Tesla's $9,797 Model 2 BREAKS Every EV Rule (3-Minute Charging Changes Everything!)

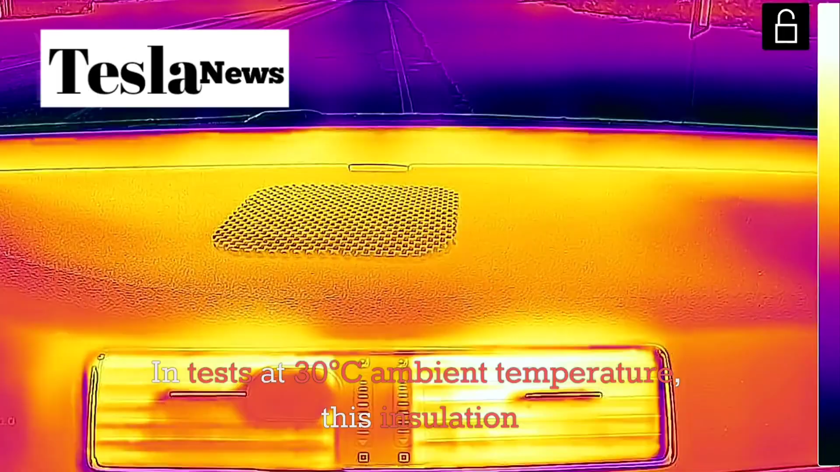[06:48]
this insulation kept the interior below 15 degrees for over 2 hours without active cooling.